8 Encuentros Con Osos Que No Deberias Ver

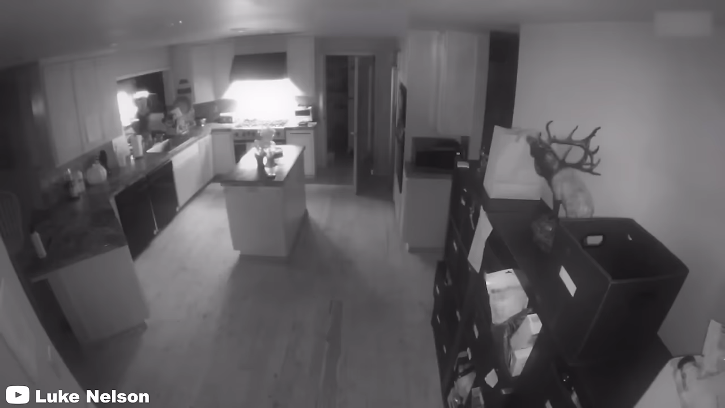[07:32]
Al comienzo de este clip se puede ver a un oso entrando a una casa, a través de una ventana que quedó abierta mientras no había nadie en casa. 3.
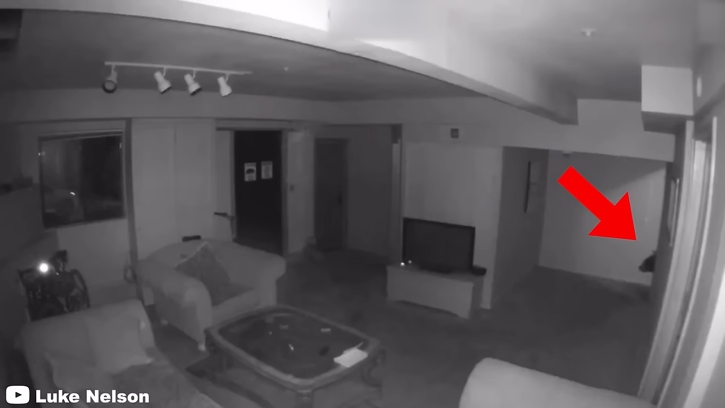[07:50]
A lo largo del video se puede ver al oso explorando y deambulando la casa,
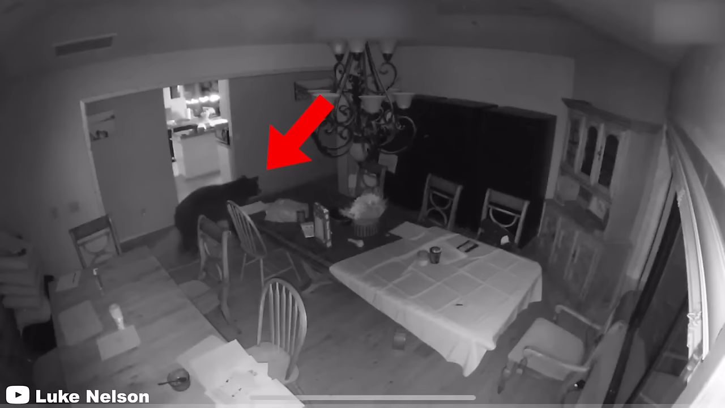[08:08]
En un momento incluso se ve al animal tratando de curiosamente rascarse en el costado de un mostrador de la cocina.
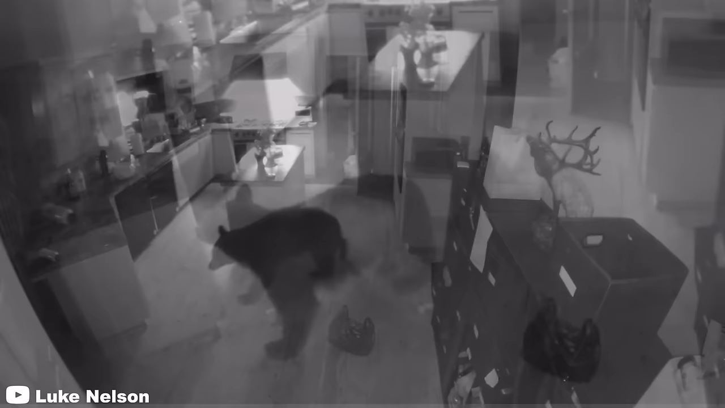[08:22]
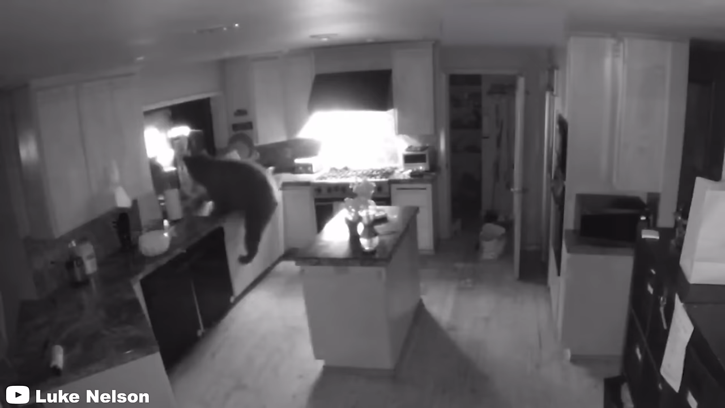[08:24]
Afortunadamente para la familia, el oso logró escapar antes de que llegaran a casa.